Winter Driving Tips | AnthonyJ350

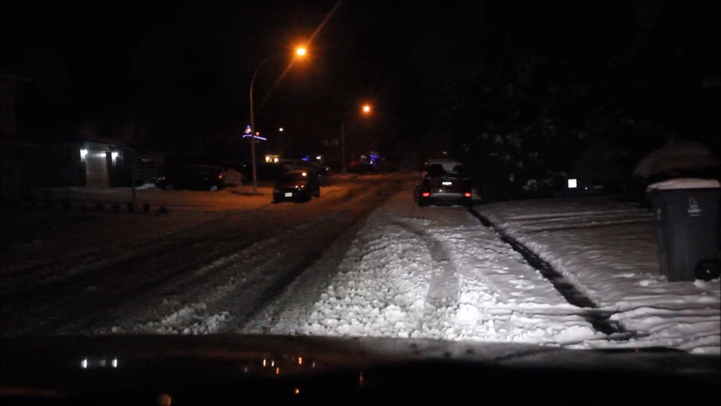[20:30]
now it's the end of the day and here's another thing you guys have to consider when you're driving in snow right now i have the vehicle in gear i have it in one flat land the truck's not moving because we're we're in a little bit of snow right now so let's get going apply some throttle now why i want to bring up this time of the day you can see that the road has been traveled quite a bit there's tracks and it's all fine this this was slush problem is when the sun goes down